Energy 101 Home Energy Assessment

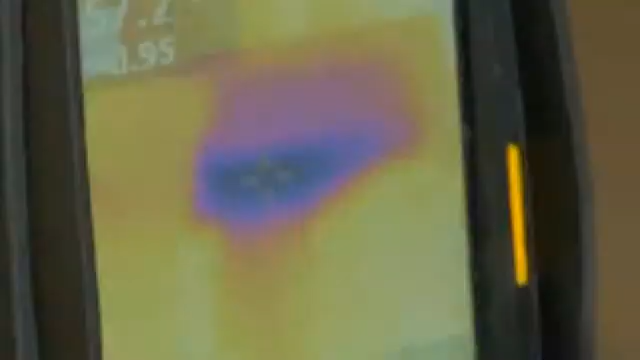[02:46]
Here, the darker the color, the worse it is.
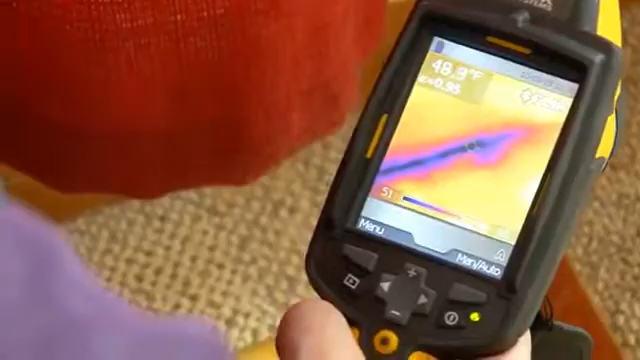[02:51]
On screen: spot 48.9°F
These black spots mean one big air leak.